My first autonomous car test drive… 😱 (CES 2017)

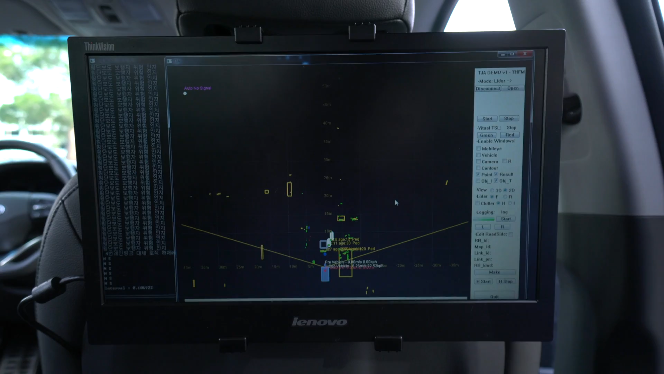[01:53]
And you can see there's a lot of sensors and things that can tell if people are crossing the street. If cars are in front of you. You can tell if somebody slams in the brakes. Everything like that to make sure that this thing drives smoothly.